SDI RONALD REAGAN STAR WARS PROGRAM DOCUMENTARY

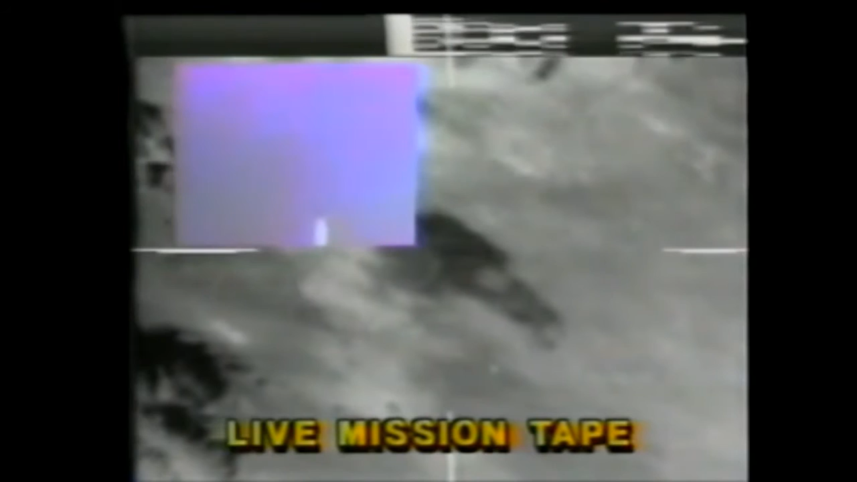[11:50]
The tricky part comes in the handoff from the plume to the hard body of the missile itself.
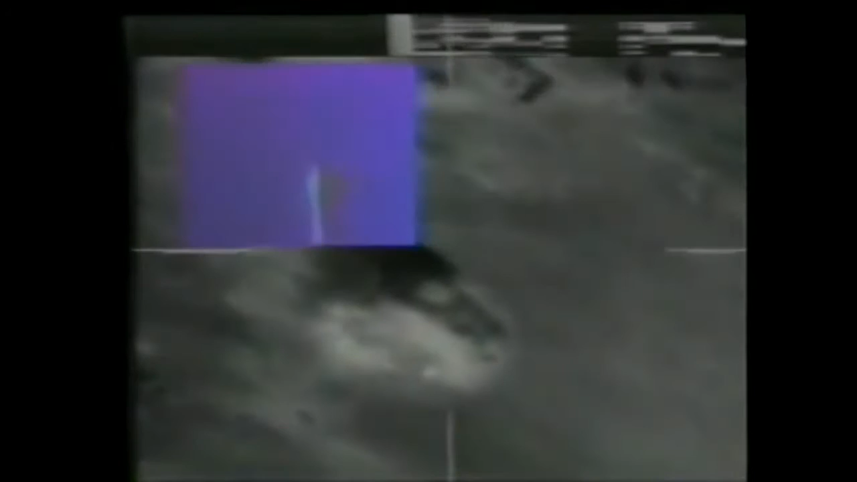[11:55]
The tracking is of the plume, not the missile.
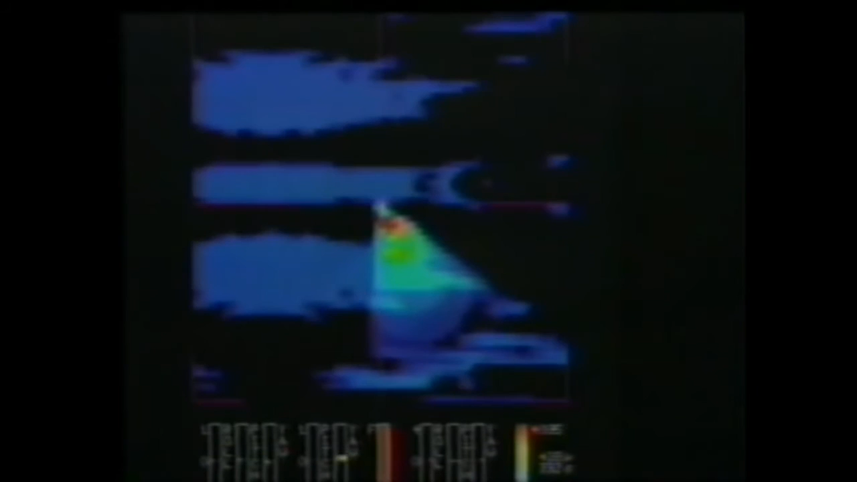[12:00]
So any kinetic or directed energy weapon must be targeted at the booster body, not the plume.
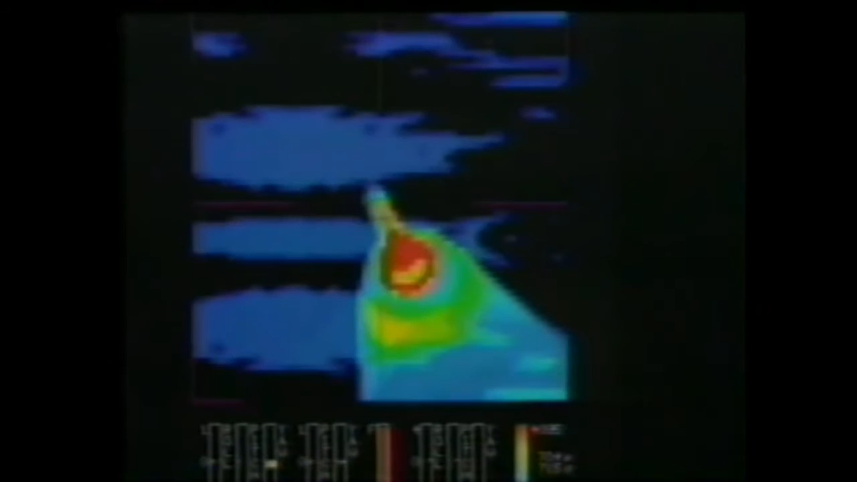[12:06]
A direct hit on the plume is worthless.